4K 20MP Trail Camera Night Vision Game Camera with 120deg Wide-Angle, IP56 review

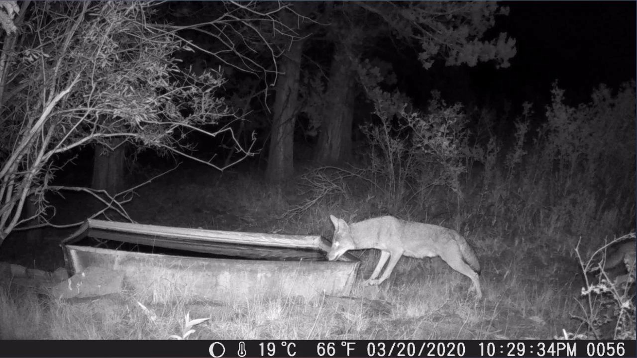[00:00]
what a fabulous trail camera i use it in my backyard as we have a good amount of suburban wildlife first night i used it i got video of an